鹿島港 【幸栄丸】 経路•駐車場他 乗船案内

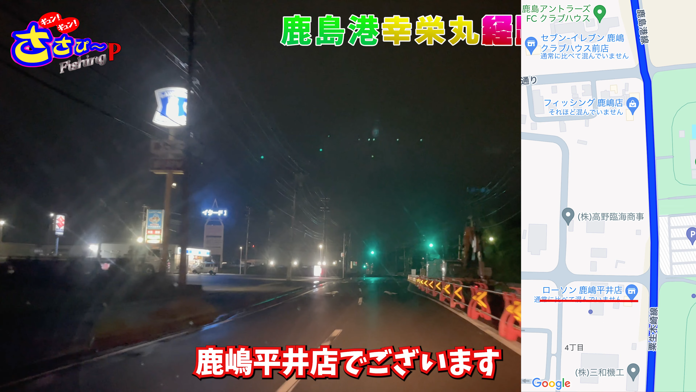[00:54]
島平井店がございますまだまだまっすぐですローソンを越えて一つ目二つ目
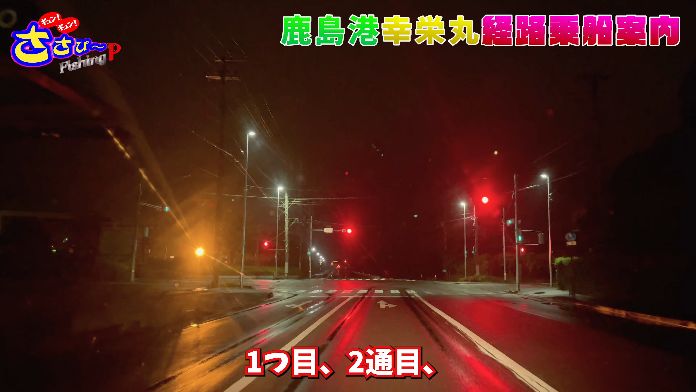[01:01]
三つ目の信号を右折でございます
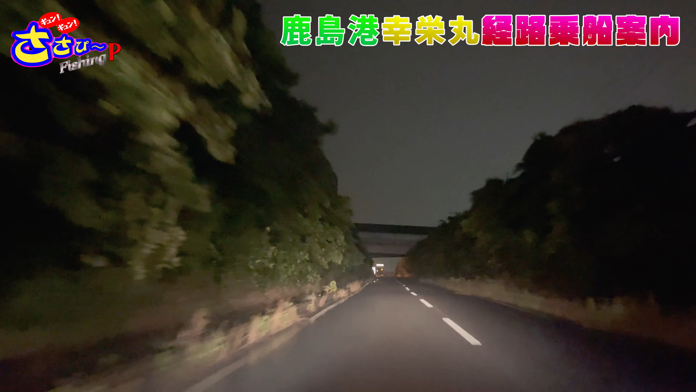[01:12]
こちらの緑地公園の入り口を越えると横転歩道が見えてきます左折ですすると港の入り口下に降りていくスロープがあるので